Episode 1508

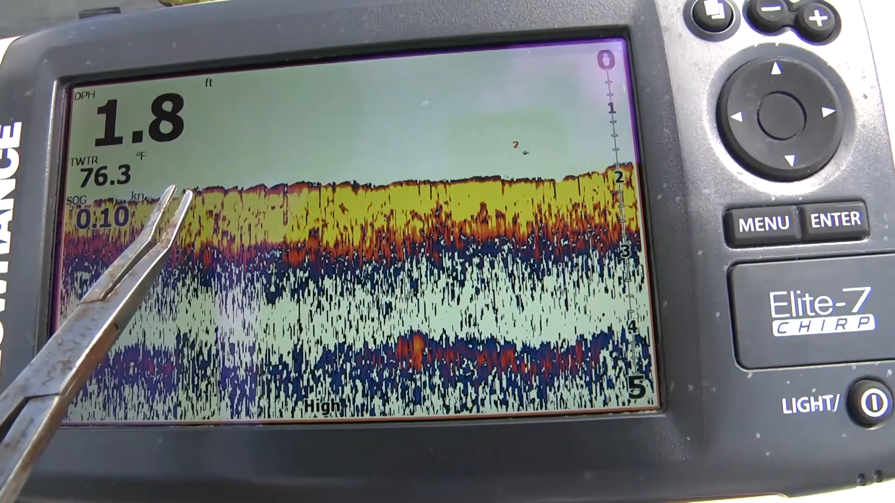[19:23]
On screen: depth 1.8 ft, water 76.3°F, speed 0.10 kn
And we've got a current going by here about one tenth of a knot. So we've got a good tide range. Notice oysters. Look at the depth finder. See that blue line? Or on top of the red. And look how thick. Definitely showing a hard, hard bottom.
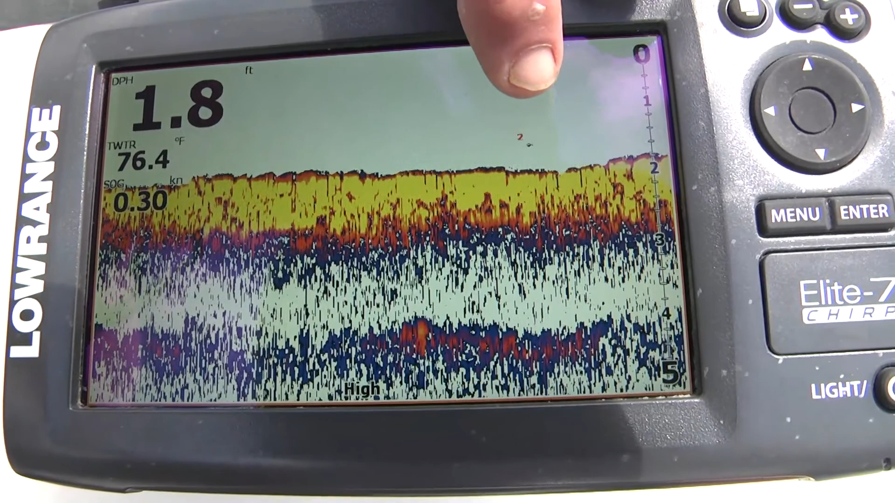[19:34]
On screen: depth 1.8 ft, water 76.4°F, speed 0.30 kn
Here's a fish cruising by even in that shallow water passing by.
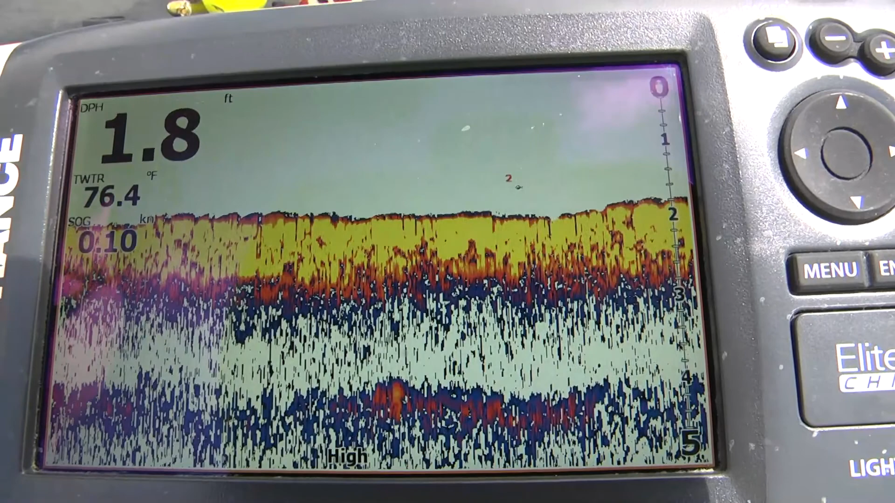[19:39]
On screen: depth 1.8 ft, water 76.4°F
Alright, so let's go over to the pages. And we'll arrow over to map.